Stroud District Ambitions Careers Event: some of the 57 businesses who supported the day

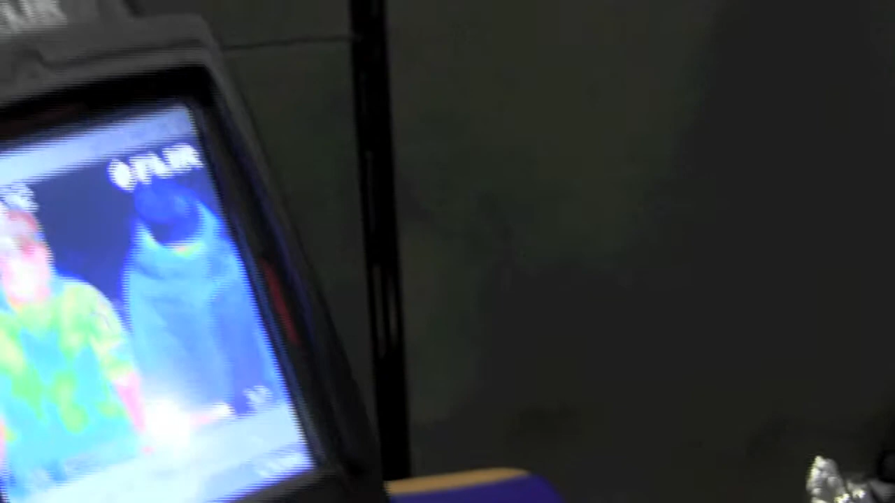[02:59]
I think we've got another one that's quite good where it's only the face is the heat escaping.